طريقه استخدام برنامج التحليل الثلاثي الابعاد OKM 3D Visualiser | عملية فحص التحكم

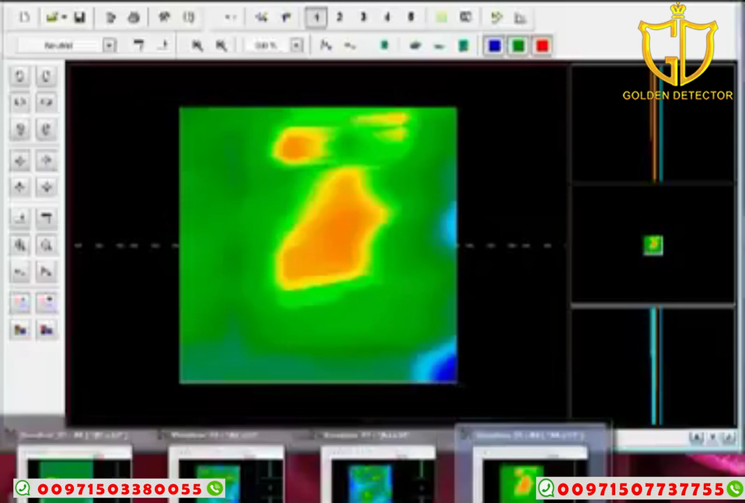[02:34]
it's really nice because you can mouse over your area and as you mouse over it you can see him sitting right there right next to each other and I'm gonna mouse over here and say there's number one two three four well if these all have the exact same starting and stopping points there is nothing to compare